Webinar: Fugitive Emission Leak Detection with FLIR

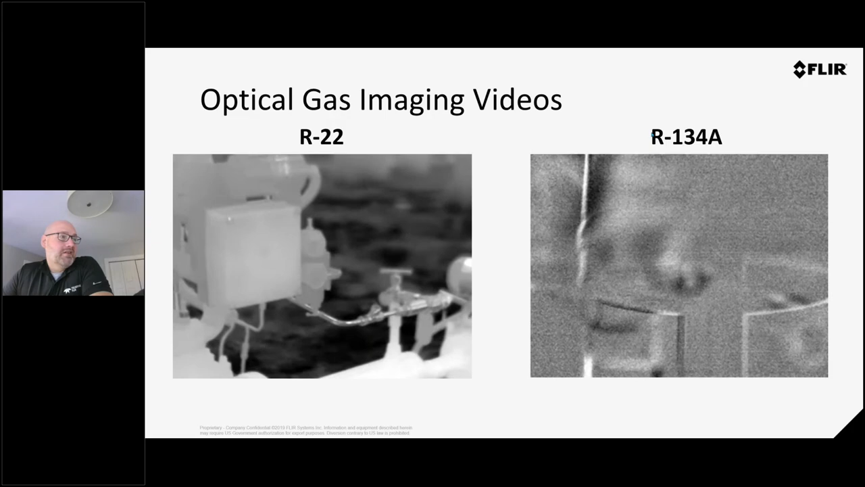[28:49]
About 20 years ago, we switched to R134A, which is pretty common in larger buildings. So chillers and those types of facilities.
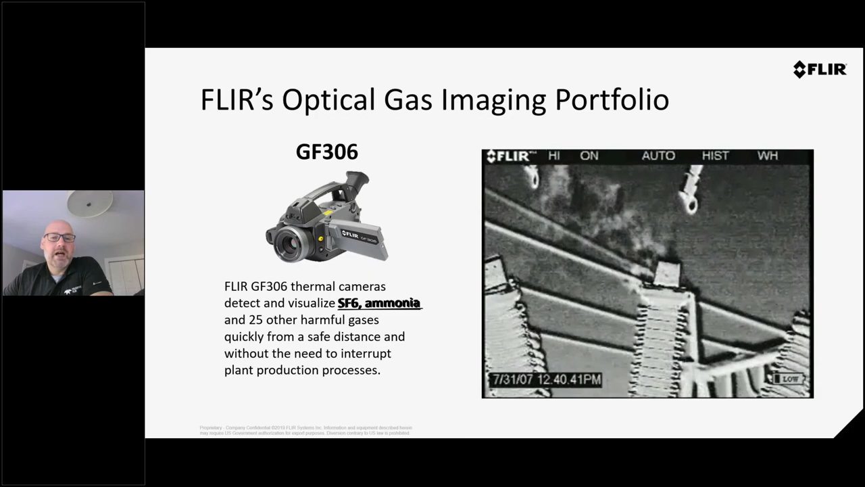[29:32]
And then if I come in with a GF 77, I can say, yep, that's a methane leak or an SF6 leak. But I get into these higher grade cameras and I put them in the HSM mode and I can really pick up very, very tiny disturbances and small trace leaks coming out of these pieces of equipment. And that's really kind of why you go for a higher grade camera is to pick up the smaller leaks. Another perfect example here. We've actually had a facility here in Calgary where we went out and took the shot using this camera.
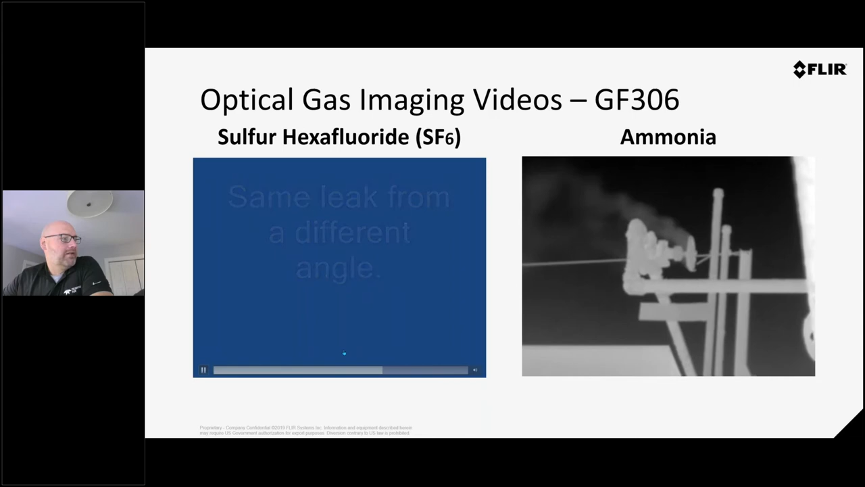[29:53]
And when we went up and did a physical inspection on there, there was actually a circle marked right on it that said leak. So they knew that they had an issue. It just hadn't been repaired. And again, ammonia gas here. So a lot more on the sensitivity and the plume that we're able to pick out.
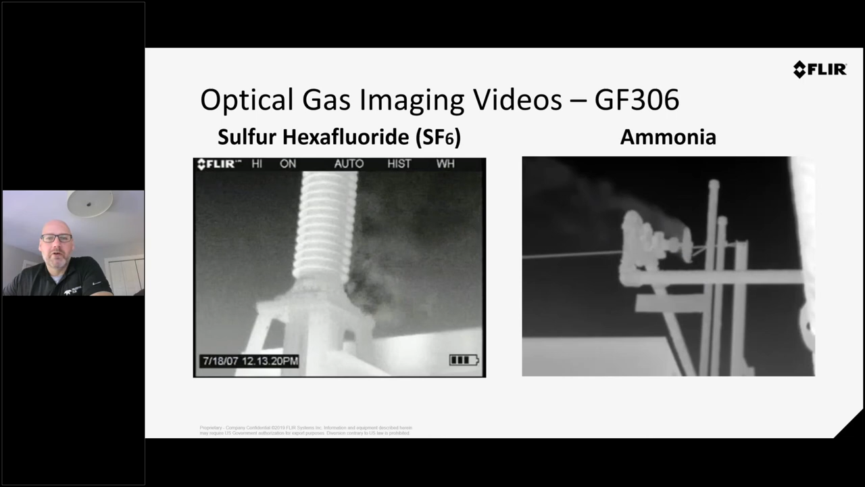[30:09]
So let's look at some comparisons between an uncooled camera and a cooled camera.
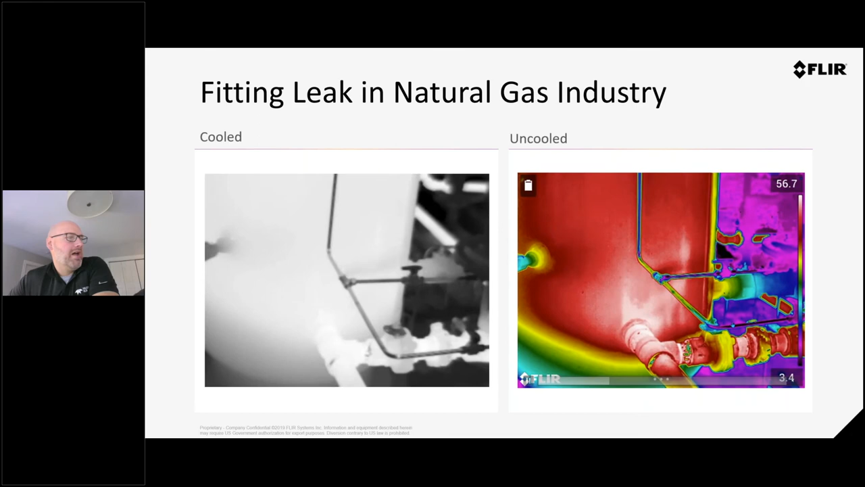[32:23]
And you can see the leaks are very similar. So these are, you know, it's not a far, not a far cry from the difference, as long as the gas you're looking at is able to be picked up by that camera. This is the one I was talking about earlier. So the uncool camera and the cool, sorry, the uncool cameras here and the cool cameras over here. The biggest difference here is the amount of other gases you're able to pick up. So in the case of the GF 77, we're looking at strictly methane. In the case of this is probably a GF 320.
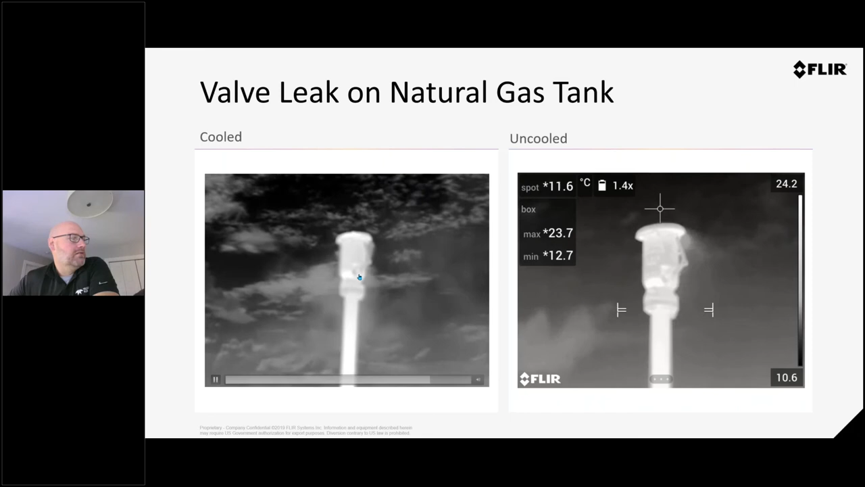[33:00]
On screen: spot 11.6°C, max 23.7°C, min 12.7°C
That camera can see a lot more hydrocarbons. So it may also be all methane, and it's just picking up more of it because it's more sensitive. But more than likely, there's, there's a combination of other gases built into there. Here's a perfect example of the cooled camera using HSM mode, and then the uncooled camera using a normal mode. So you can see the plume is a lot more accentuated by the HSM mode.
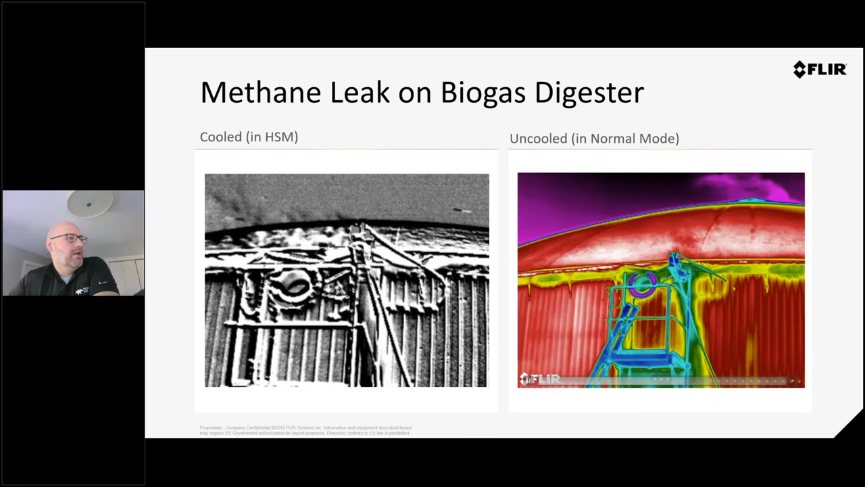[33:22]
In this one, we can still really visualize the leak quite easily. So it, it does, it is a useful tool. You know, where do you use these things?